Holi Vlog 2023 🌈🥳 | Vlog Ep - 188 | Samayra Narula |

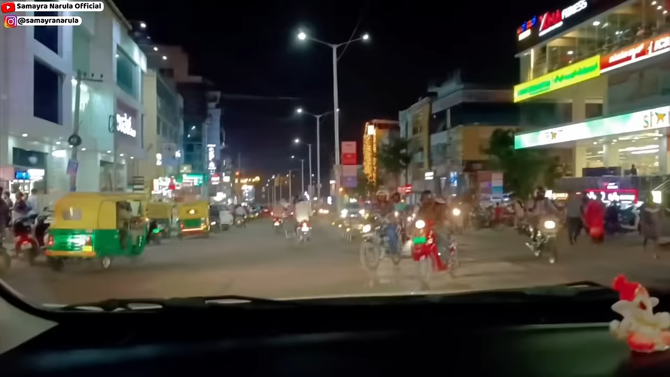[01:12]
मम्मा वो देखो सामने एम, सबसे पहले हम वहां पर चलते हैं। कौन सा एम? देखो ना सामने येलो कलर का, मुझे तो दिखाई नहीं दे रहा।